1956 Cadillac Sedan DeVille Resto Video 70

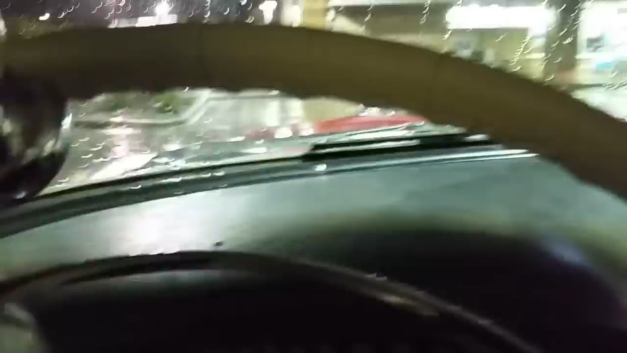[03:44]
it is not raining as much as it was turn on my vacuum wipers so you guys can see them yeah they're awesome there's fast speed
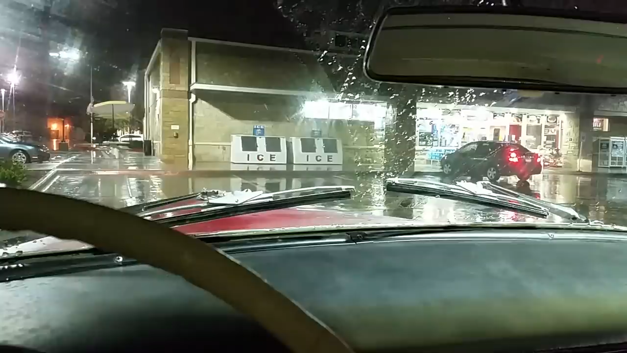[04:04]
and there's low speed we'll go on low speed this is a phone video so hopefully the quality is okay you know they kind of have a little bit of trouble when you get to go when you get off when
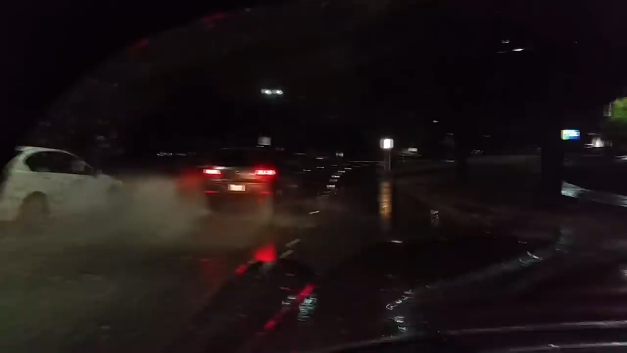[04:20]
you get going I don't know why probably because the engine is taking out the vacuum those are helpful see maybe when I can get to driving straight oh there they go yeah they don't like it they don't like accelerating at all